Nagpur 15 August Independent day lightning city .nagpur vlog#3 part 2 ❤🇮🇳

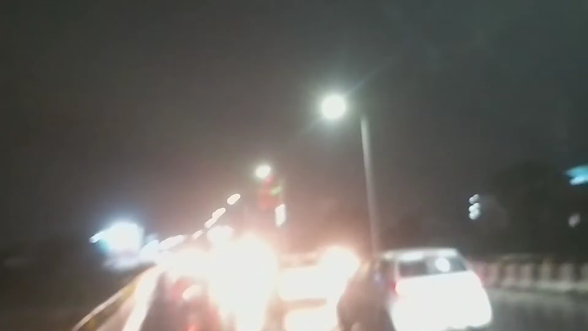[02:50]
और बिल्डिंग के उपर खड़े हुजाओ तो मतलब पूरा नाकपूर दिख जाएगा, यह बारिश बहुत तेज होने लगी थी इस समय यहां पर,
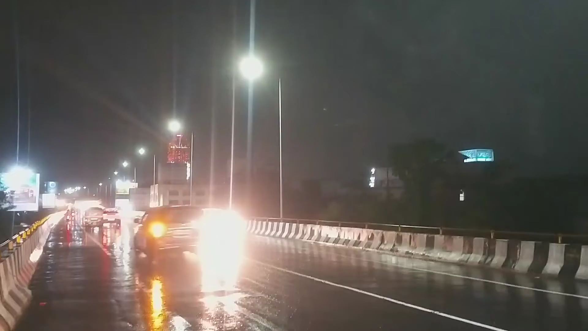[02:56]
पूरा ब्रिज पर पानी पानी था,